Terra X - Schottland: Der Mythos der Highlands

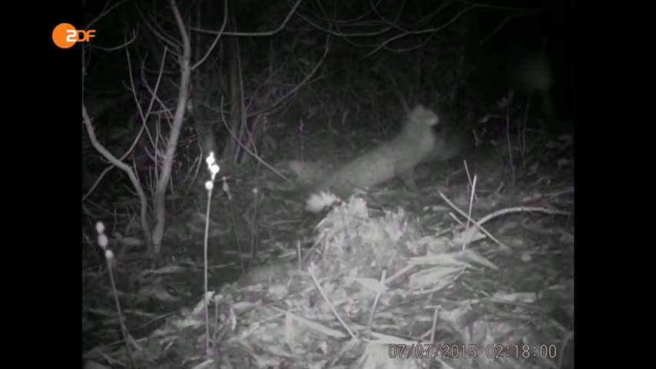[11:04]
Die Aufnahmen offenbaren den Forschern allerdings, die meisten sind keine reinen Wildkatzen.